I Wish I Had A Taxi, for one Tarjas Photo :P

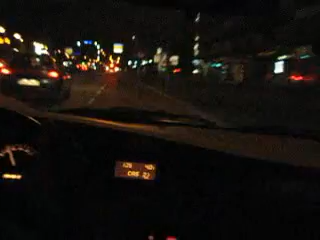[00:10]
Tak, gdzieś się nagrywa. Ja po to nar... Ja po to robię narrację Wow! To było dobre jak... Uuu, to był ostry zakręt Ale mamy...